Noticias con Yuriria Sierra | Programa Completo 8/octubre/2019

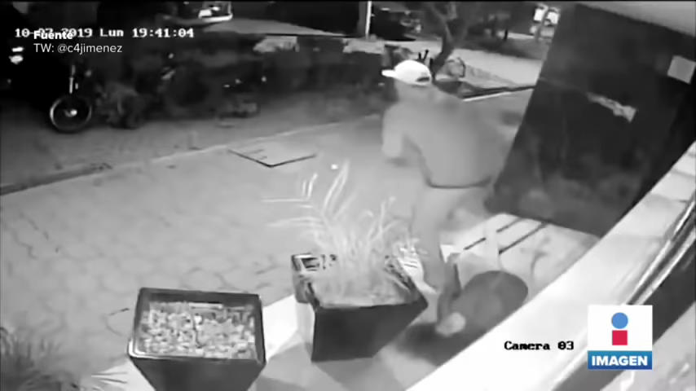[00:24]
¡Solo tomó 10 segundos! Este sujeto atracó así a esta joven. Ocurrió en la entrada del edificio Veracruz en Tlatelolco. Como pudo verlo, el hombre le aplicó una llave conocida como chinera, cuya fuerza es tal que vence inmediatamente a la víctima hasta perder el conocimiento. Le robó su celular. La adolescente fue auxiliada por un vecino que salió en segundos, segundos después. En redes sociales, habitantes de la zona piden ayuda para identificar a este delincuente.